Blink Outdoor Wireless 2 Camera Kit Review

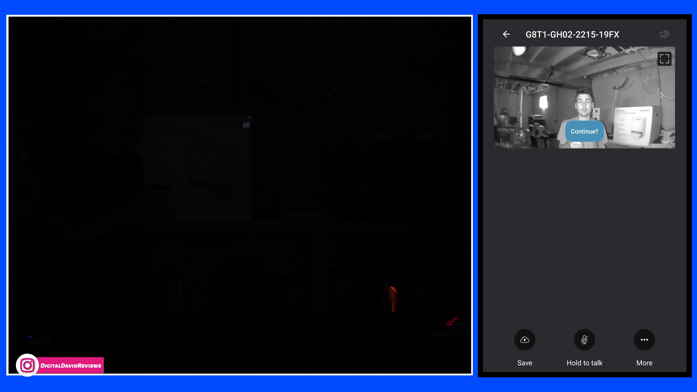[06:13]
Everything looks really good. If you have a little source of light, like we do in the background, that'll really make this look so nice. We have a little bit of light leaking in that window, even though it's covered.
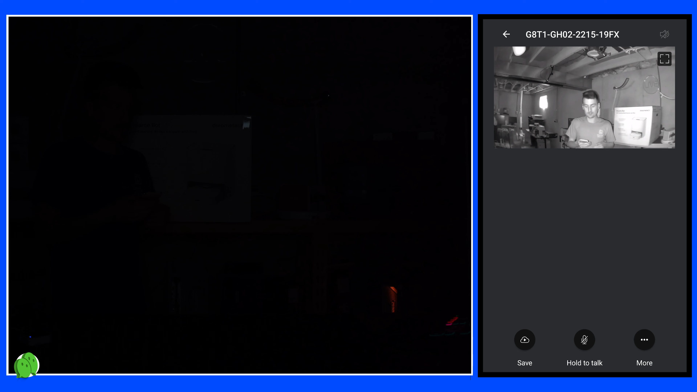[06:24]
So if maybe there's a street light, something like that, even moonlight, you get the idea though. It's going to look even better than if you didn't have any light. It just needs a sliver of light. And it really does a good job with that infrared technology. I'm going to get really close to the camera. It's going to wash out my face, but if I'm further away, no big deal. I mean, look at the details there. You can still read the logo on my shirt movement motion. All of that looks really nice.